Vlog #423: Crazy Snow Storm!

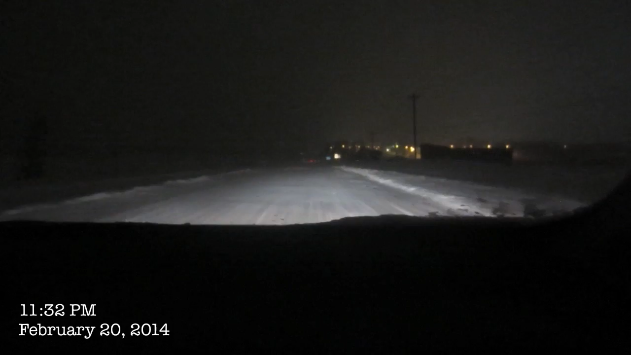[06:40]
Stoplights are out and shit. Are there supposed to be street lights up here? No, there's no street lights. It is currently Friday, the day after the crazy snowstorm.